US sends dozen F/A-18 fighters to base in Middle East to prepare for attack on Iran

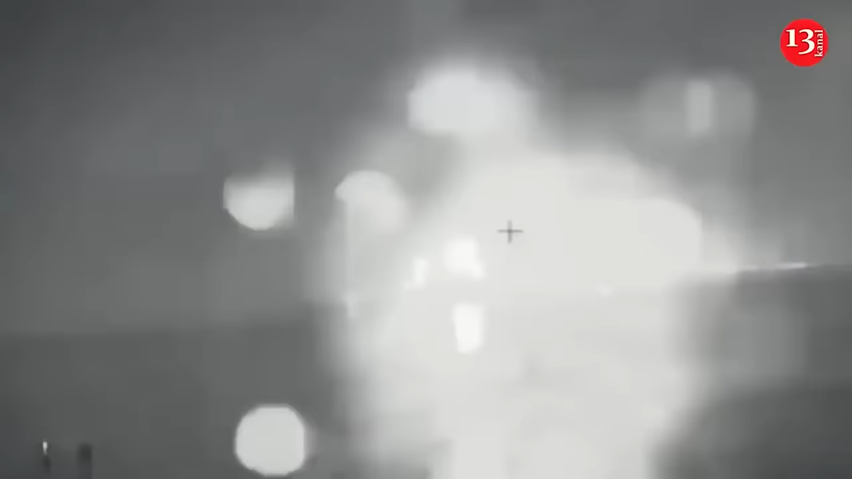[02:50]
naval drones and anti-ship missiles against the fleet and the Kirsch Bridge, often with devastating consequences.